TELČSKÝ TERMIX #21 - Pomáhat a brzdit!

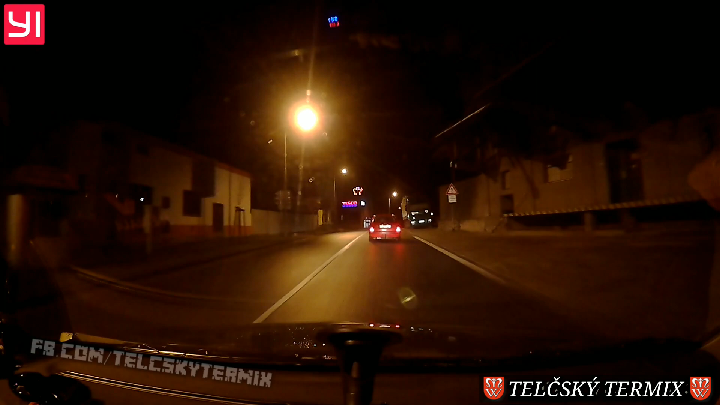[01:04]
Ty radši nebrzdím vůbec, ne. Ale až tady je třičat, co?
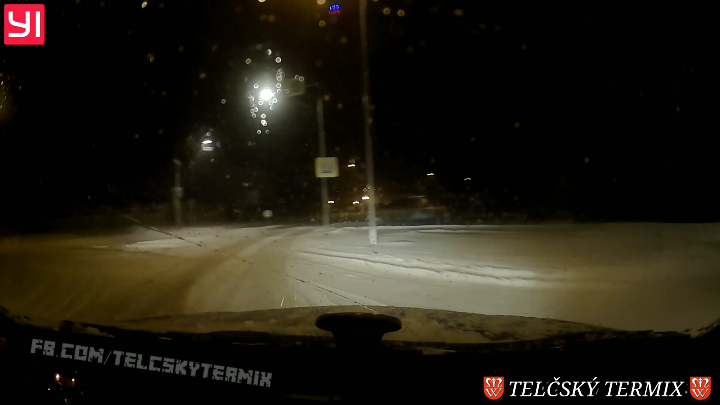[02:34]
Kurva drát, já to kloužu, ty vole, do píči.